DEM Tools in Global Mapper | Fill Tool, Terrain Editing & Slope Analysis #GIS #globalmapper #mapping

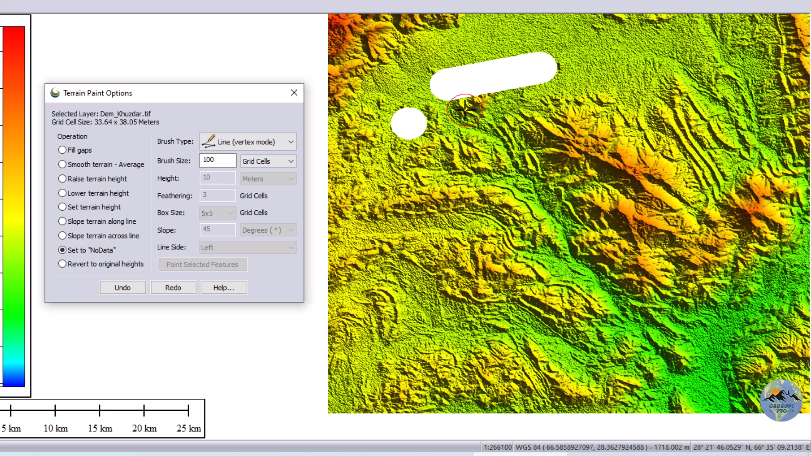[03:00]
assign no data or zero value okay now you can also use the line tool as well like this and right click so you can also use this tool as well as the line trace tool as well like when you click on it you can trace it like this okay and along with this you can also use area tool area trace tool and select feature tool like this you can use it here okay so these tools you can use and select the tool the appropriate tool for your
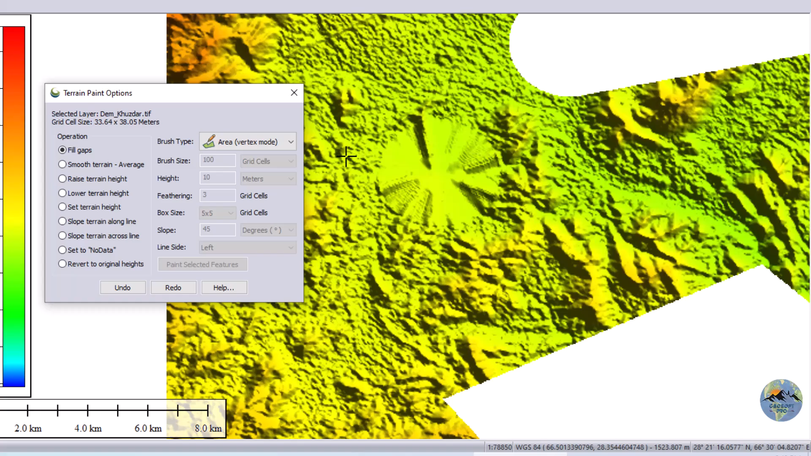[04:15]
this area has been interpolated from the surrounding elevation points or data now we can also do it from here
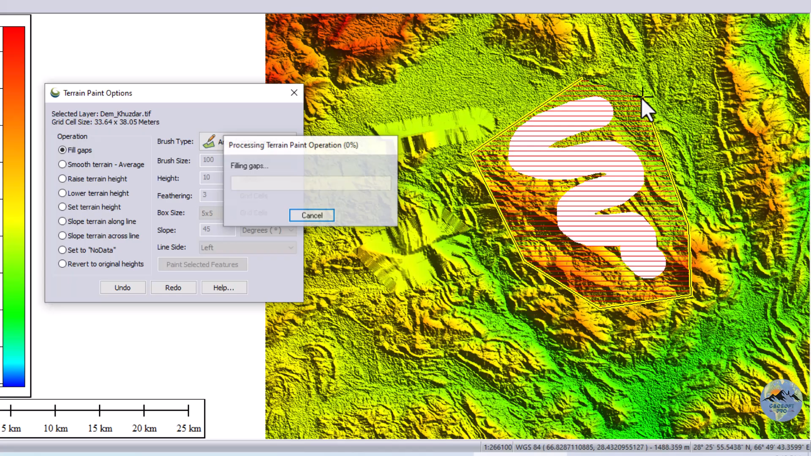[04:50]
like this you can fill these tools of course this digital elevation model is not that much accurate but the fill tool you can use it for some small gaps are present sometime in the digital elevation model so you can interpolate that with this fill
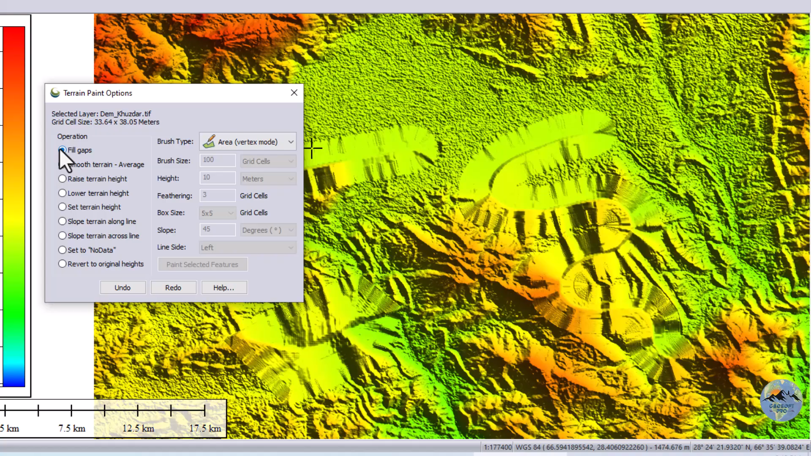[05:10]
tool okay now you can also use the smooth terrain tool as well and now let me select let me smooth this terrain here so it will remove the unnecessary ups and down or
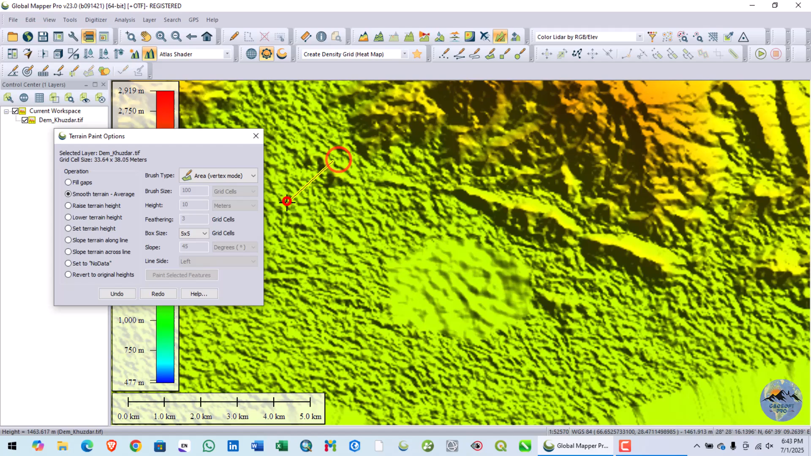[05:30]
the too much steep slopes like this so you can use this tool as well now you can also use the rest terrain height so the height is now here 10 I will make it 1000 for now let's see what happened here so you can see here this terrain the selected terrain has been the color has been changed to red color and
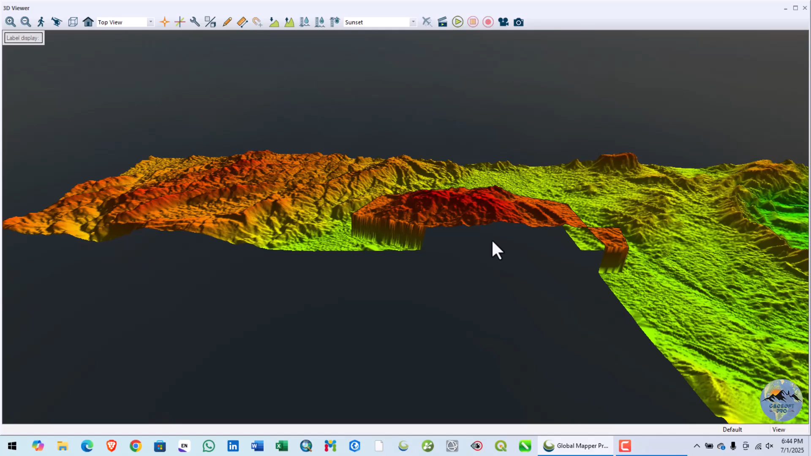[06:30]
now here in 3d you can see this terrain has been raised
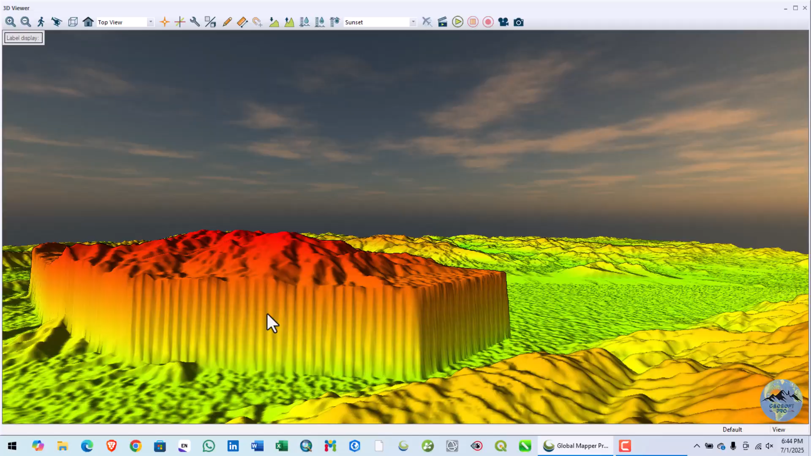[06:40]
with the extra thousand elevation value so you can see it this this area has been raised this
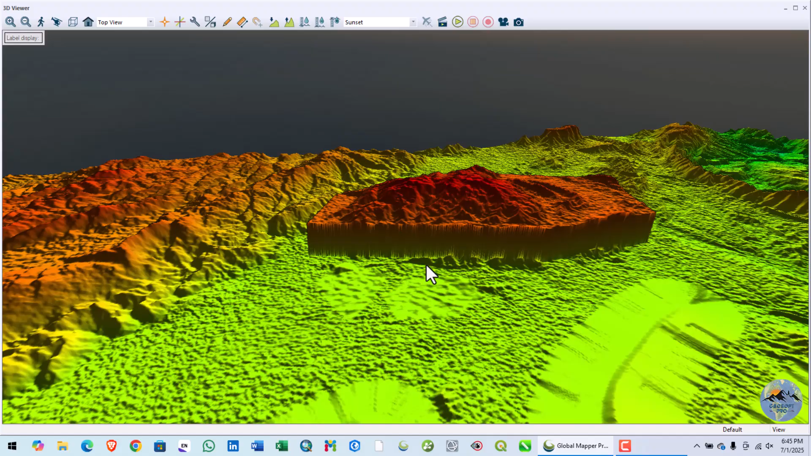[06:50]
selected area now you can also now once again go to the terrain pending tools and now lower terrain then lower terrain height now I will also now let me lower it by thousand so it will go once again to their original position now let me select it
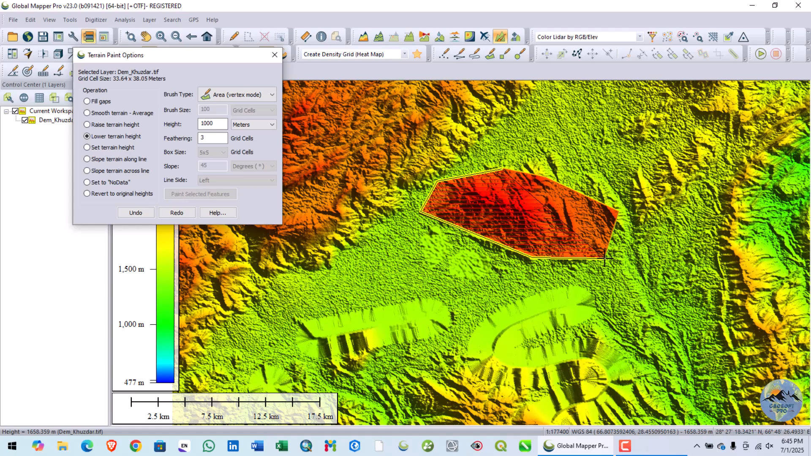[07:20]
now you can see that it has been restored while soft the four flowers are here we can also fix this for the now set terrain heights but now set terrain heights so this this tool is used to set the terrain height but it will set the terrain height but we will with the smooth and uniform elevation like
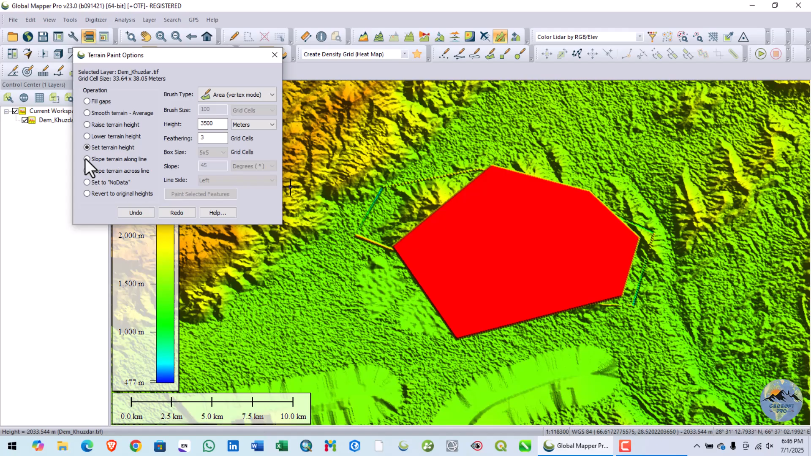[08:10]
now here you can see that this area has been raised but the elevation is uniform so we do need it here now you can also redo and undo it I will undo it let me make it undo and now slope terrain along line line you can also
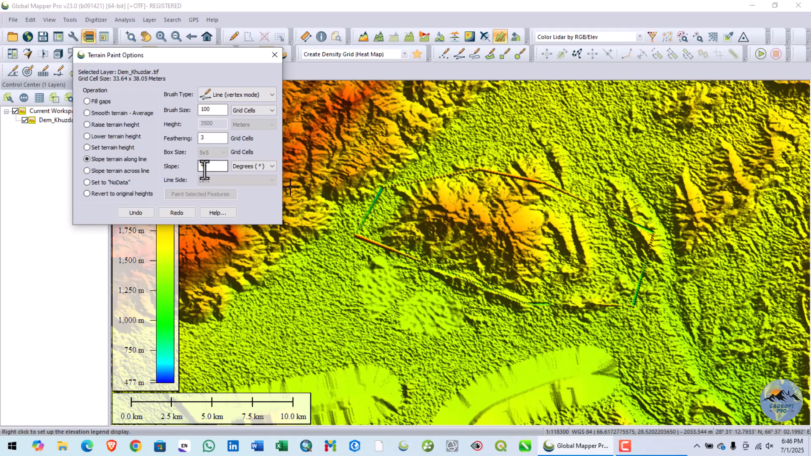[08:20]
place a line in the here with the slope of 45 I will select 45 now let me let me make this 30 let me make this 30 the brush size
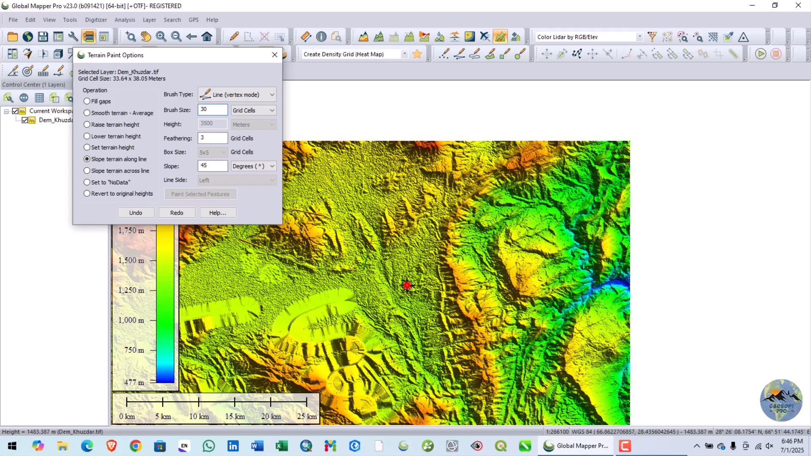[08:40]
now you can see here the line now let me once again switch to the 3d
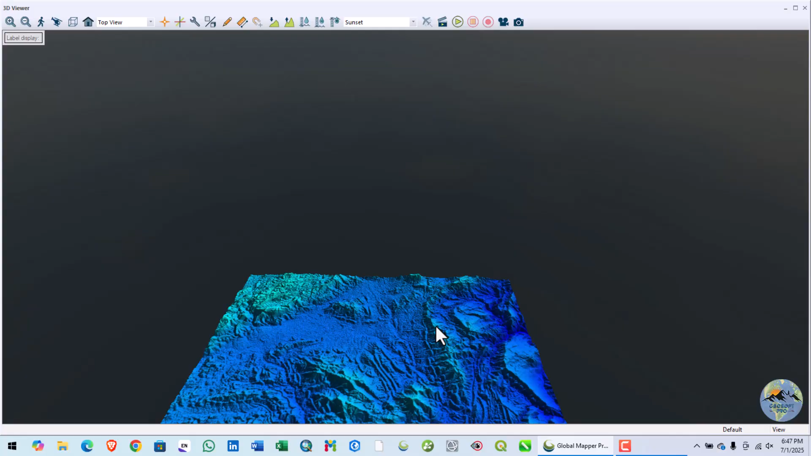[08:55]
and now zoom in now you can see here
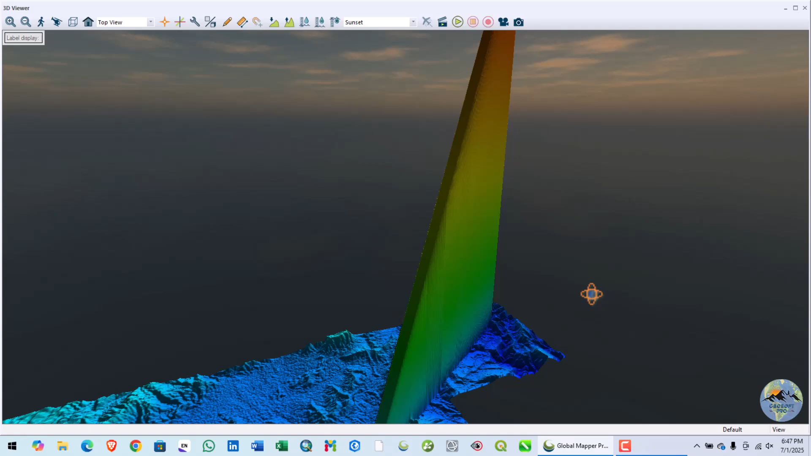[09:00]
a slope line has been added with the angle of 45 degrees so here you can see this 45 degree
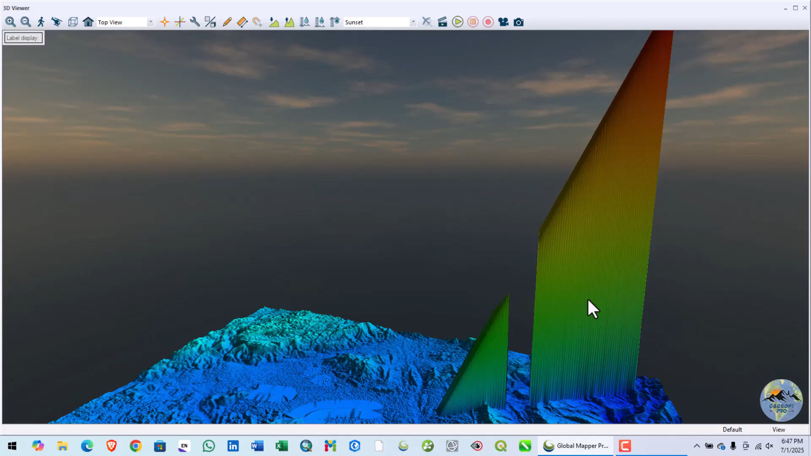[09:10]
line I don't know the use of this feature or tool but you can use it like this I don't know actually the use of this tool okay
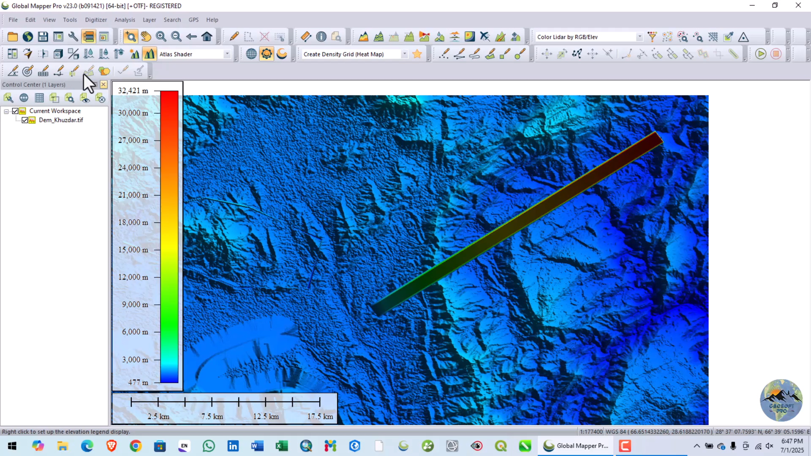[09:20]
okay now undo it so we cannot undo it now here so I will unload this
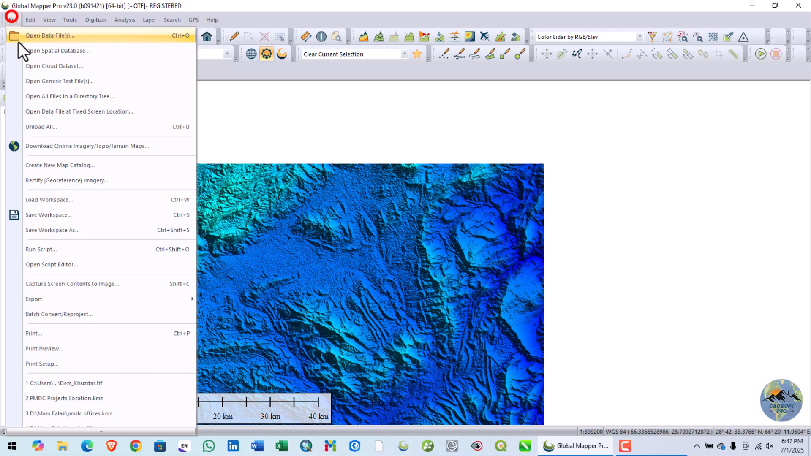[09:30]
digital elevation model and again I will load it once again I will load my original
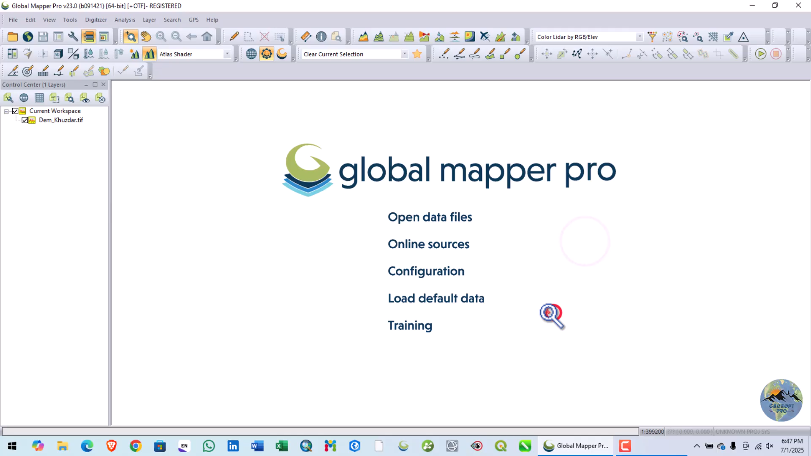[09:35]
file now again go to the painting and now you can also slope terrain across line now I will also place this slope of 45 degrees now
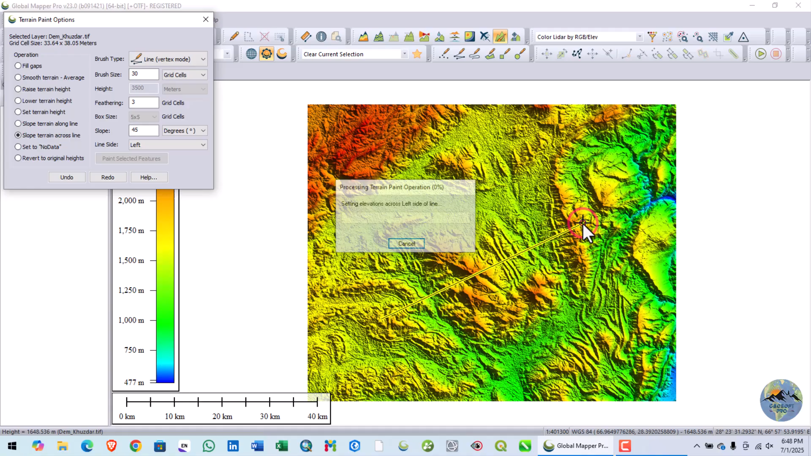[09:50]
okay so here this this line you can also see this line but now let me show you in 3d so
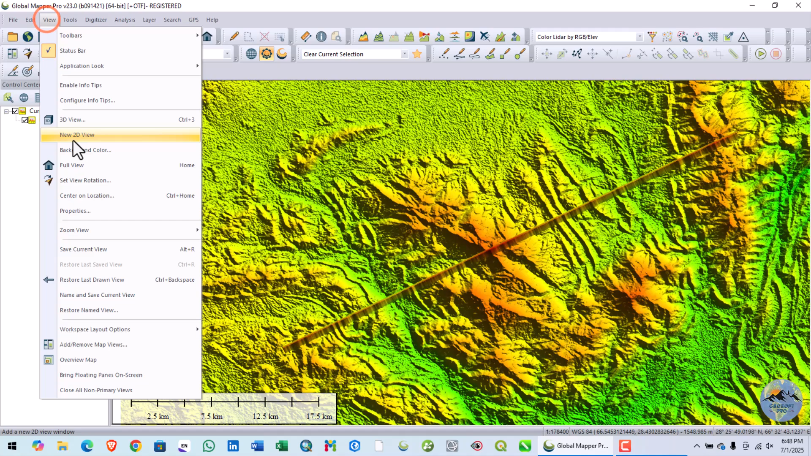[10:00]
that you can see it in 3d
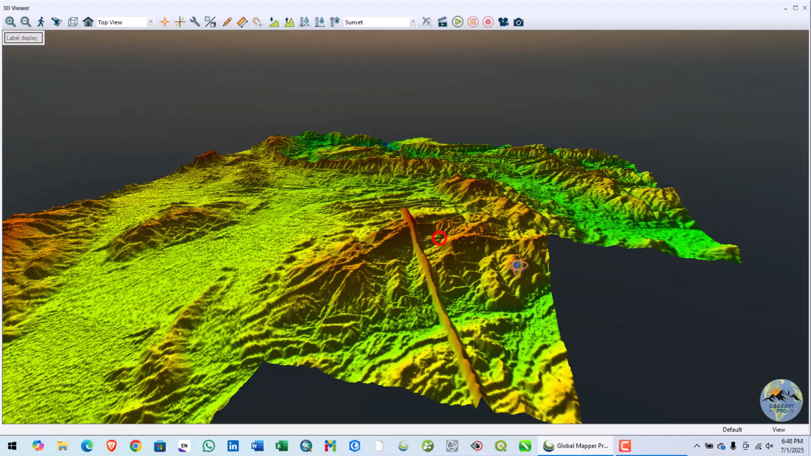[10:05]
yeah so here this the slope line is here with the angle of 45 degree the slope is 45 degree this is the slope of this line you can also choose the slope line you can also choose the slope line to be
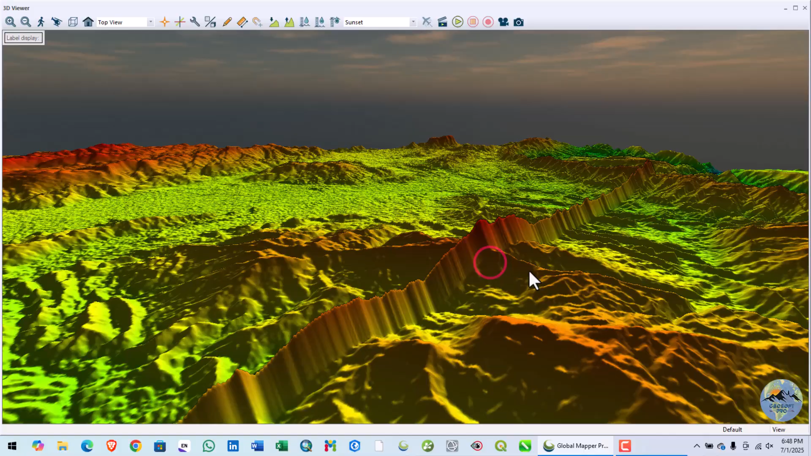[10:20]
on the left hand side right hand side or east or west you can also choose this option as well here how now let me show you here this is the left right and bottom okay if you want if you want to revert to the original heights so you can use this option revert to the original and now select
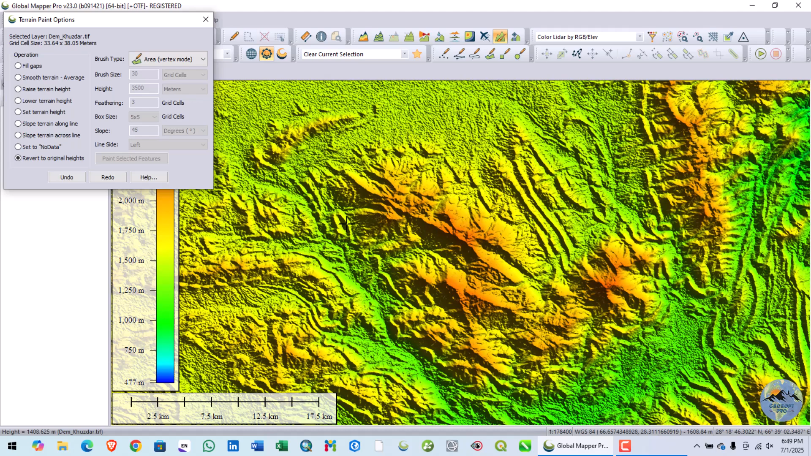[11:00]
I will revert it to the original display this line now you can see here the original height have been restored
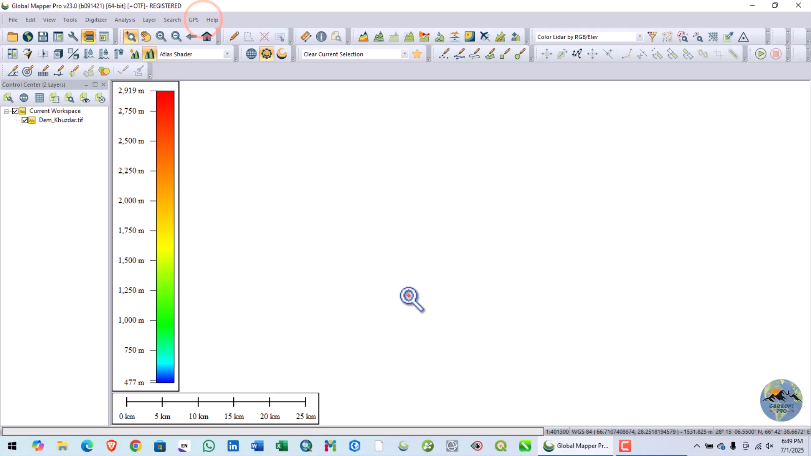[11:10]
you can also use some of the other other tools like generate brick lines
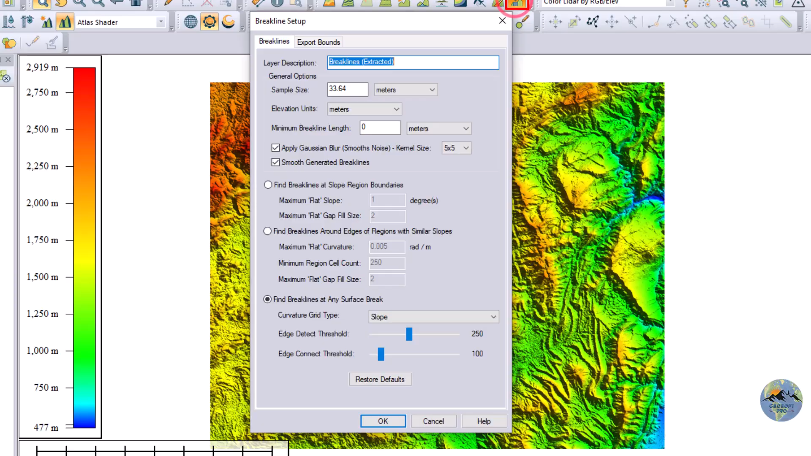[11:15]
this is another tool that you can use in global mapper
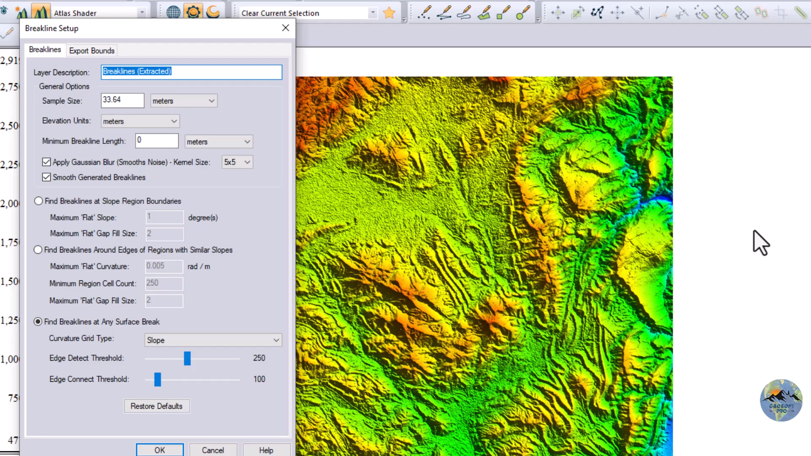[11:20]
okay so this brick line actually what does it mean here three options are available find find brick line at slope region boundaries so the region boundaries will only be the brick line will be generated only for the region boundaries and here find brick line around edges up region with the similar slope and for this find brick line at any